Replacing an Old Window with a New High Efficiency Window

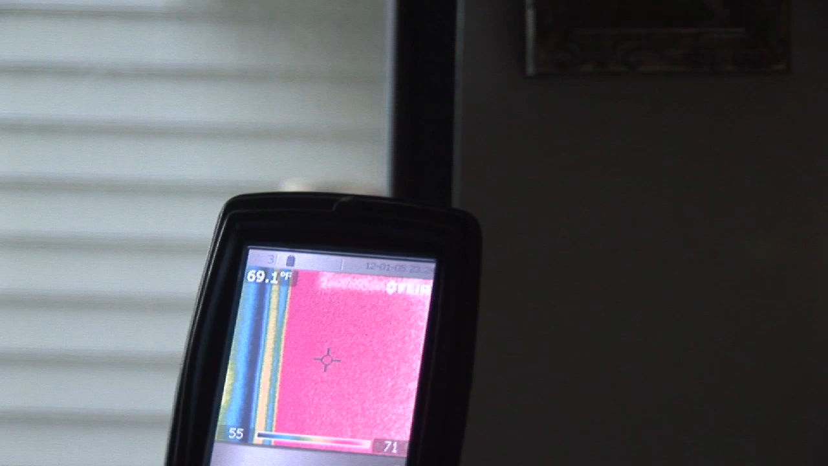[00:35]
On screen: spot 69.1°F
we can see that the frame is desperately cold. I mean, really, really cold. Almost the same temperature as the outside.